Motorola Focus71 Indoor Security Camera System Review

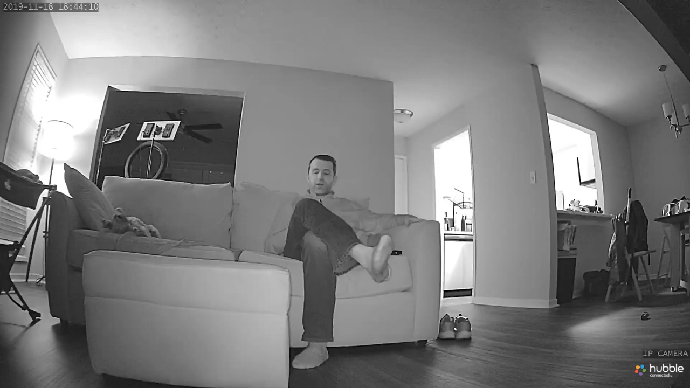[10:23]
As you can see, I am sitting here on my couch. I want you to hear the microphone sensitivity. I'm going to stand by the door so you can hear the difference. And now I'm by the door, and this will give you an idea how it sounds and looks in night vision in the evening. So I'm here in Los Cabos, and I wanted to show you how you can access your indoor camera even when you're out of the United States.
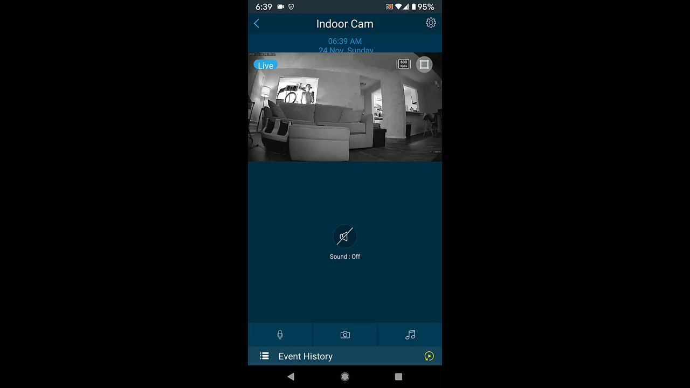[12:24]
So even with the kitchen lights on, that's still not bright enough for it to take it out of night vision mode. And now I'm going to turn on all the lights, and there you go, it's out of night vision. So very simple. Now to change it for the settings, so you go into the settings section,
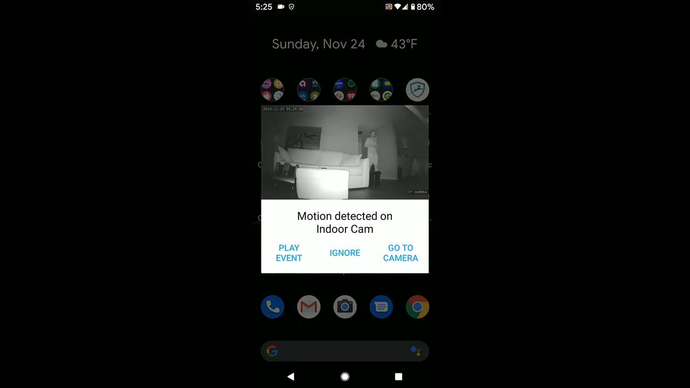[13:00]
It should pick up my voice. See, as well as seeing me. So let's play the event. Security camera.
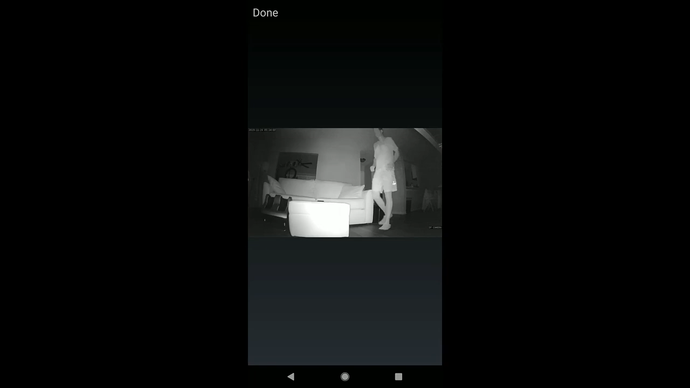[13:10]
I'm getting down to the camera so you can see how it picks up my face in night vision and how I'm sounding as well with the microphone. So this will give you an idea of what it looks like with night vision. And there you go.
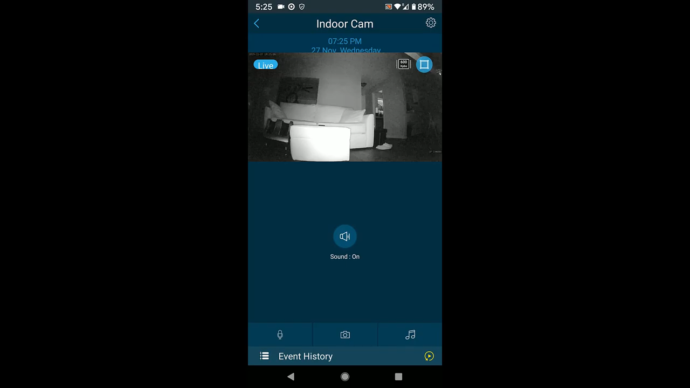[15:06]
I'm gonna press that smart zone,
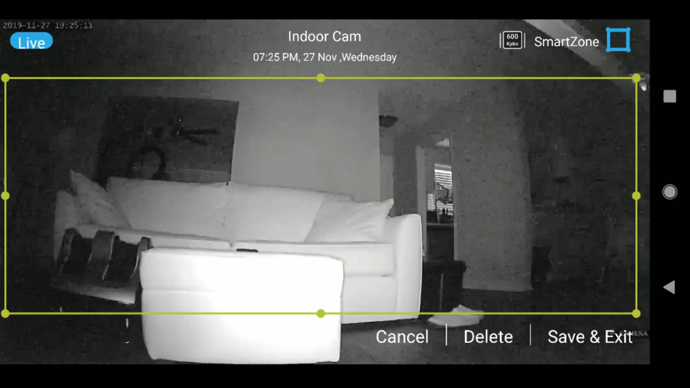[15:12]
and you could see there where I could then adjust that smart zone area. So if I wanted to really just focus in this area here, that's where the smart zone in particular is going to be looking at from your camera of any motion to let you know. And then you could save and exit, you could delete, you could reset and cancel. And so that's a nice feature. So if you've got a pretty big room and different openings, but you have a specific area that you really want to target,
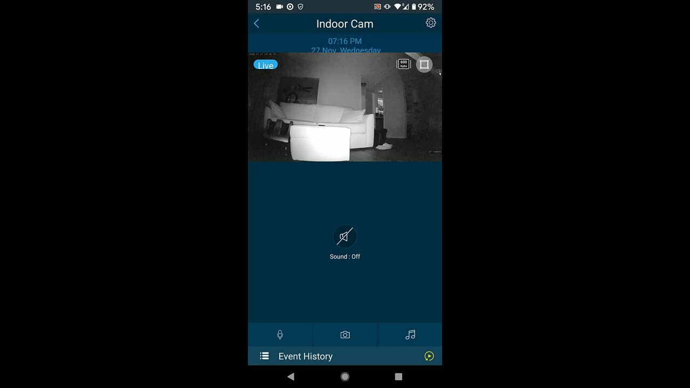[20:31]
And you could see it's on night vision. You can turn the sound on or off. So if you want to hear what is going on in that room,
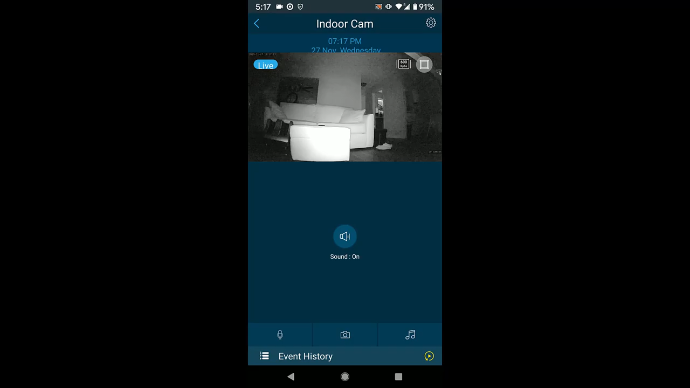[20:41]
you could turn the settings sound on or off. Then below that, you have your microphone, so you could touch talk, and then you can actually hear
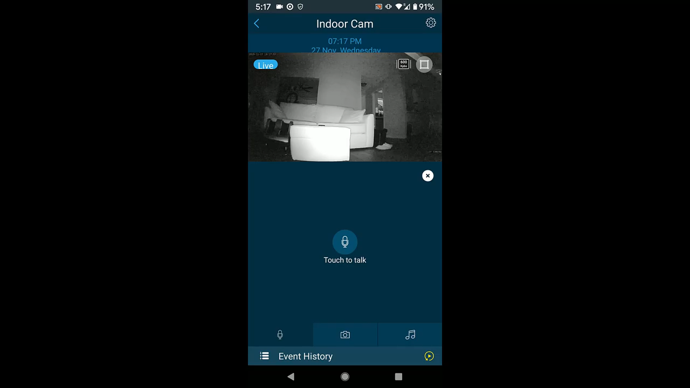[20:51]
when you're standing there in my living room. You can hear right on the speaker of the camera. It's not ultra loud, but you can hear it. So if somebody were to break in, or you have your baby in that room, you could talk to the camera that way by pushing to talk. Next up, you have the camera where you can capture an image, you can record a video, and then you got your gallery.
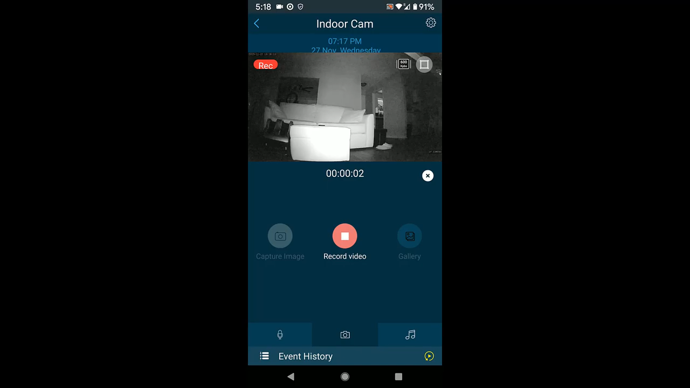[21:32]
So if I wanted to capture an image, as I have right now, click on capture an image, and it just captured an image. I can also record a video, and I'm recording the video right now, and then I can end that. And then I can go back anytime by pressing the gallery, and there are my, this is the photo I just took.
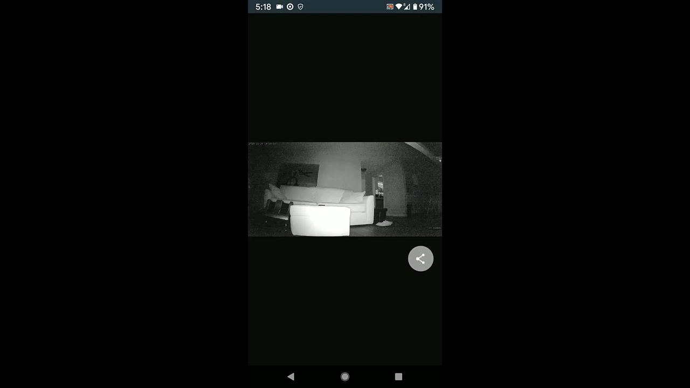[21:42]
Get back out of that. And that is the video I just took. And these are different examples of some of the photos and videos that I was taking.